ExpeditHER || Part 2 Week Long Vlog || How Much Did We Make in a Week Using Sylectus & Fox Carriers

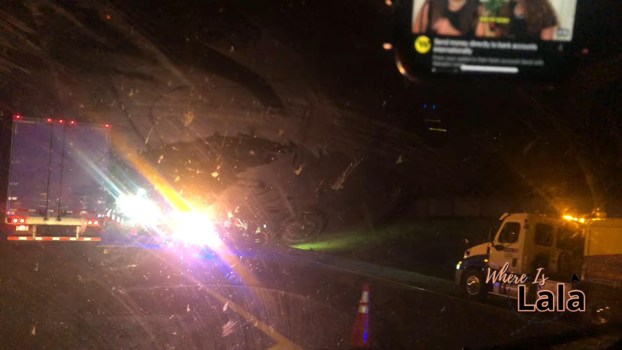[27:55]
accident and a semi truck flipped. Y'all can't even see.
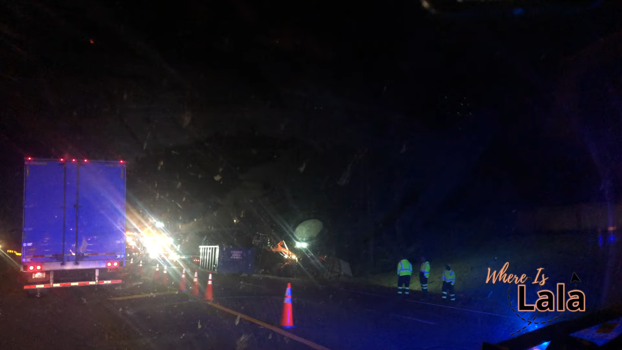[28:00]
Damn, I hope that driver okay. Fuck the freight. I don't even think. Oh, it was one of the duty trucks. Dang, y'all. I hope he alright. Dang, man. Boy, this job is dangerous, y'all.
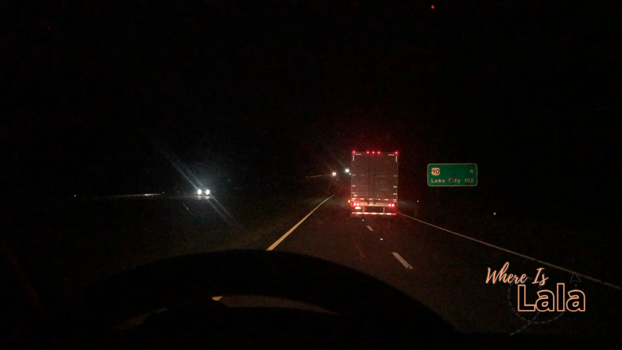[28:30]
Driving is cool, but it be like people driving tired. Other drivers driving like maniacs, not paying attention. Not giving trucks a break to move over because people coming onto the highway. Like, it'd be a lot of things that people don't pay attention to, G. I pray that that person is fine.